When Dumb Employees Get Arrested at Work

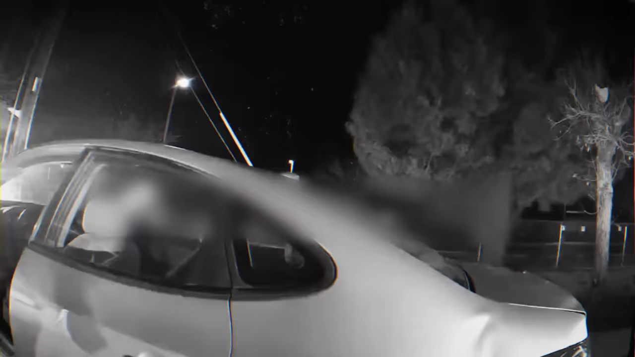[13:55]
She somehow managed to crash into the gate of a police station and then tried to flee but failed.
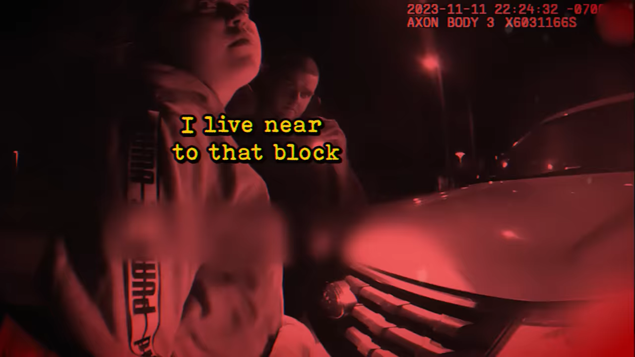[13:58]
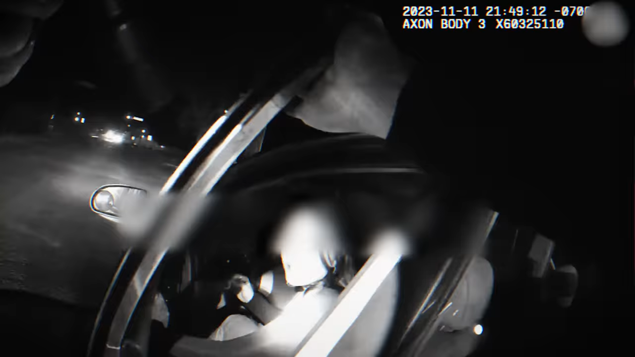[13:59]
Here's the moment the cops caught up with her.
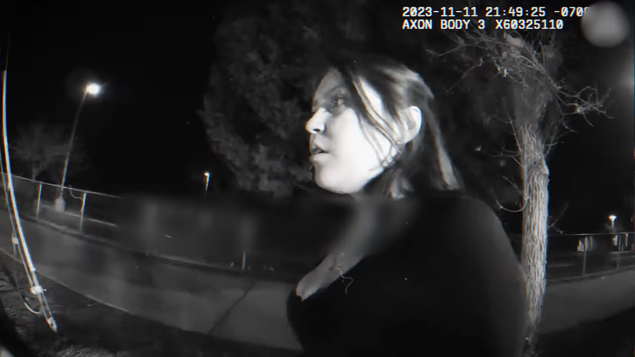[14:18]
She seems to be pretty shaken by what happened and willing to cooperate.
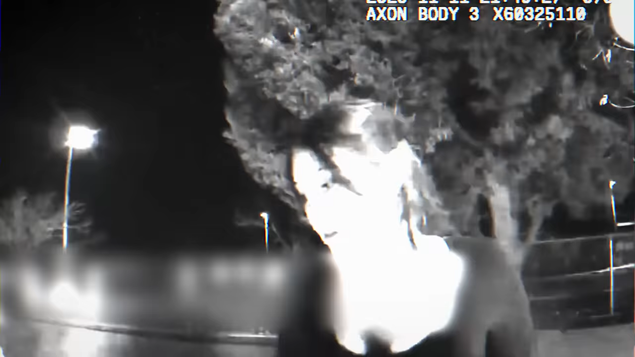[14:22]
Seeing that she's shaking from the cold and probably the shock,
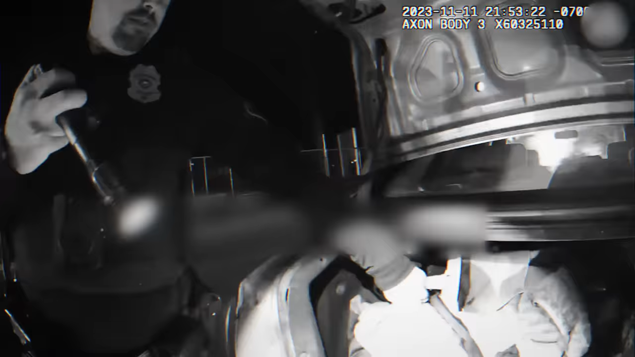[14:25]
the officers try to find some clothing in her trunk, but it looks like a hoarder's mess.
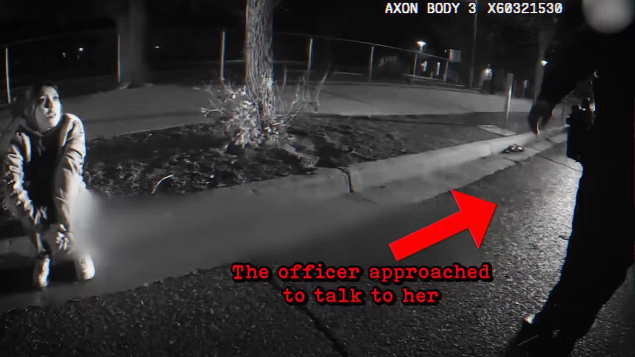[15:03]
Anyway, an officer soon approaches to explain a few things. Hi, Samara. I'm Officer Cochas, the Albuquerque Police Department. Hi. Um, do you understand why we stopped you?
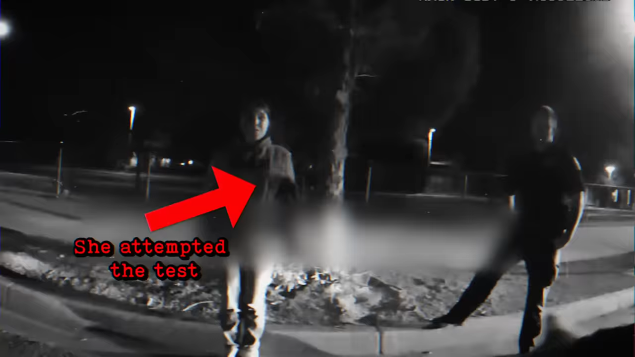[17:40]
but she couldn't even manage to stand in the starting position, let alone perform all those steps.
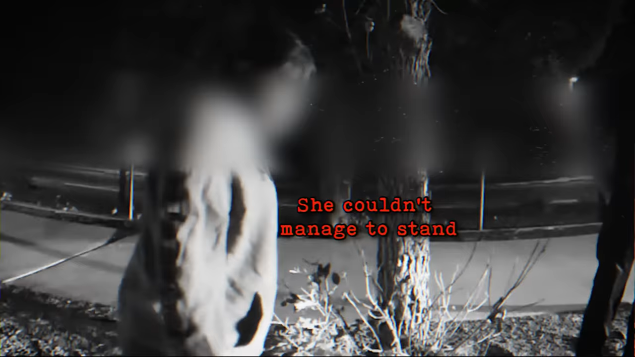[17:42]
She tries to avoid it at first, but the officer noticed and made her work for it. Come back here. Yes, sir. Stand right there. Face my car.
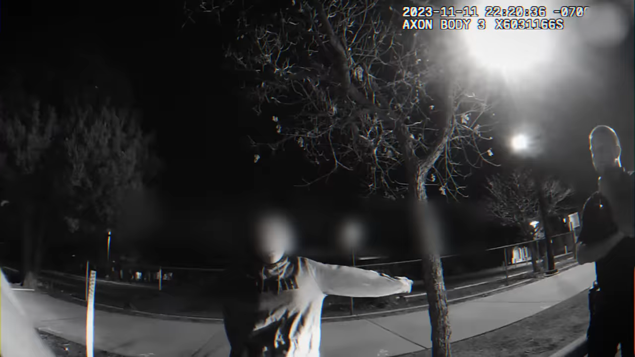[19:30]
As usual, the officers tried the one-legged stand test.
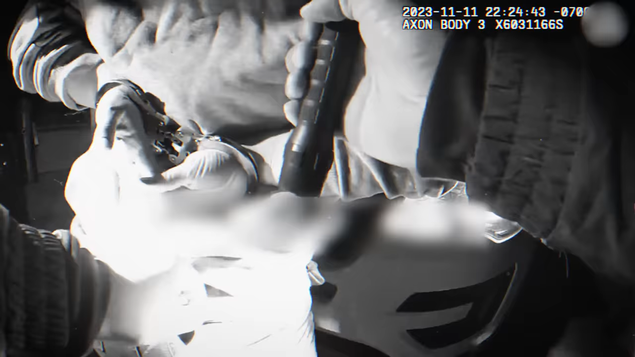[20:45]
Samara doesn't resist at all, even as the officers do a search before placing her in the squad car.